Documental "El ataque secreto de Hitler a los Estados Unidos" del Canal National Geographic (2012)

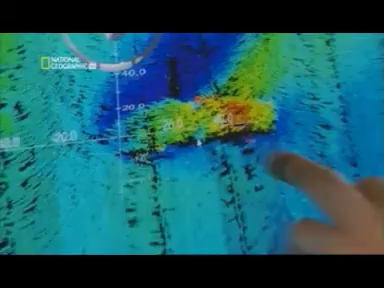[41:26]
Ya estamos viendo imágenes muy definidas, es increíble. Estamos muy ilusionados.
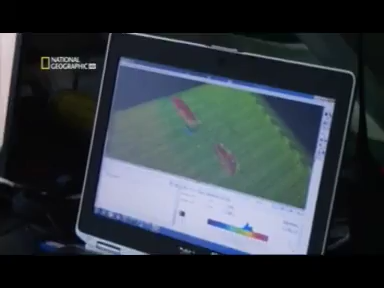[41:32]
Hicimos 6 pasadas en una plantilla de 200 por 200 metros.
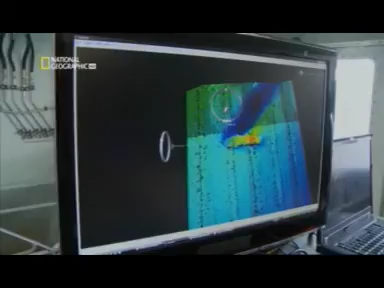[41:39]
La longitud del pecio es de unos 70 metros. Unos 250 o 260 pies, ¿no?